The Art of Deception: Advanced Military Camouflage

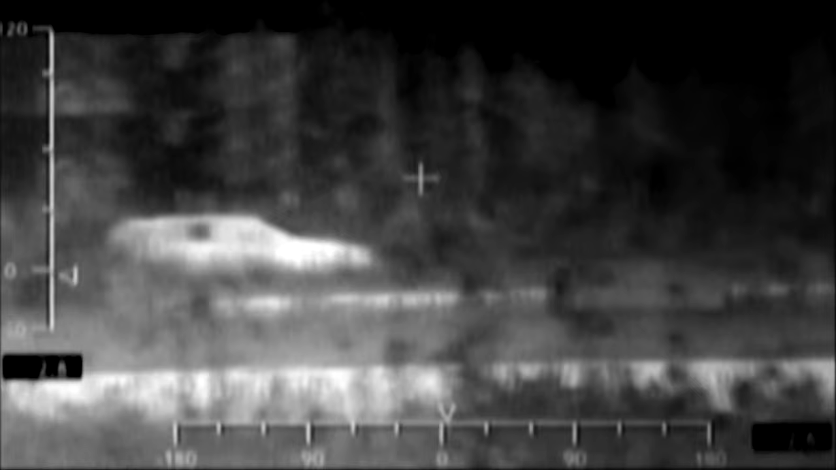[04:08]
Crypsis involves displaying an infrared image of the vehicle's background, updating as the vehicle moves.
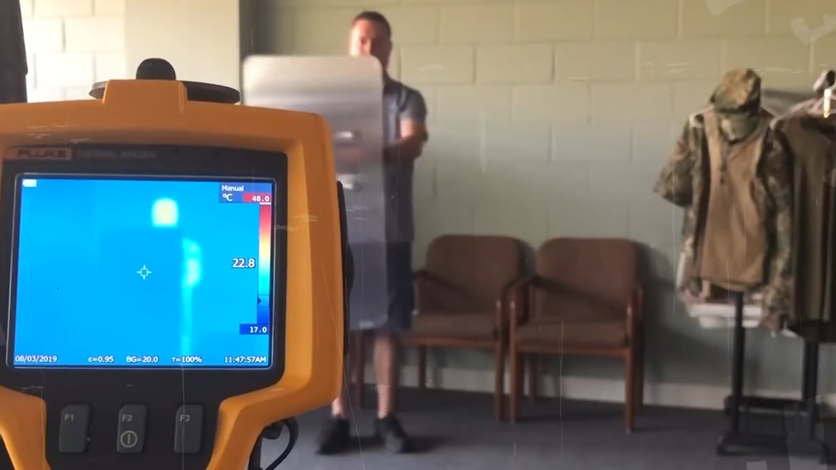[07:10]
On screen: scale top 48.0°C, scale bottom 17.0°C
Hyperstealth Biotechnology's quantum stealth material bends light around objects, effectively rendering them invisible.